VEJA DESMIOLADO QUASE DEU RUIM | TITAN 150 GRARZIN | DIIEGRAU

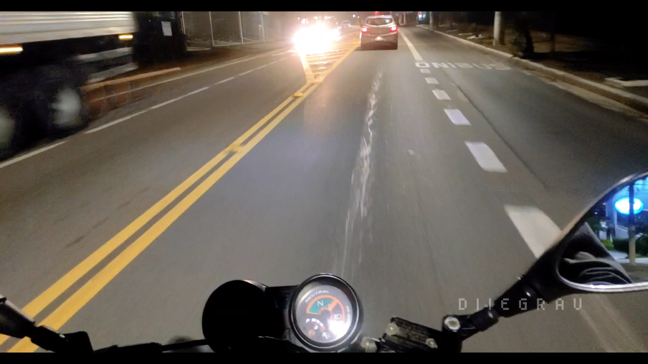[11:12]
Olha esse táxi. Esse táxi quer matar nós do coração, viado. E desse gol, viatura, tudo apagado.